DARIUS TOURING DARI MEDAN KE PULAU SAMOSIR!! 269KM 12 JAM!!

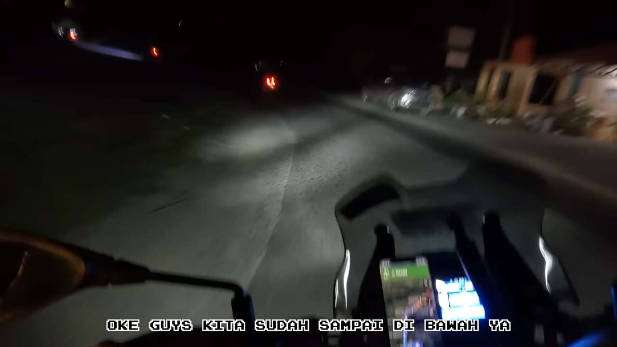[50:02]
Kita sudah sampai bawah ya, sudah sampai lembahnya, tepi Danau Toba, menuju ke jembatan yang menghubungkan daratan Sumatera dengan Pulau Samosir.
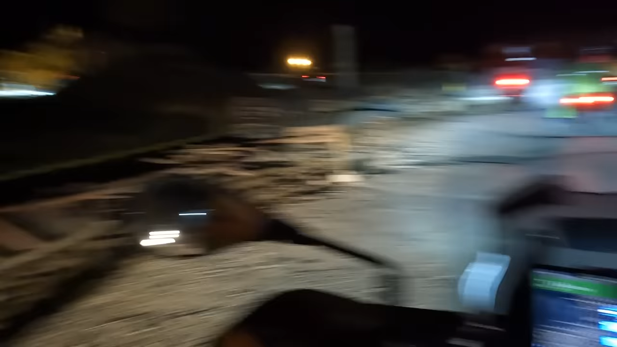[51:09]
Kanan dong, kok ada ke kiri?
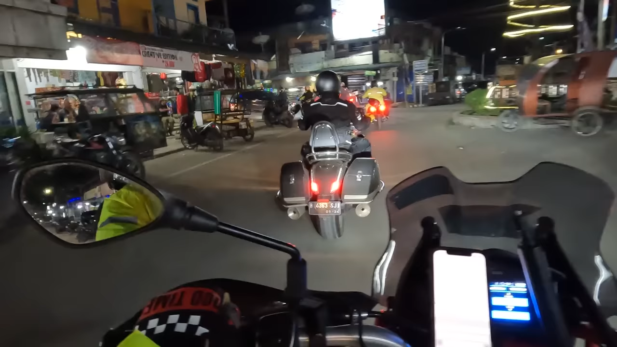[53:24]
Suasana Pulau Samosir di malam hari.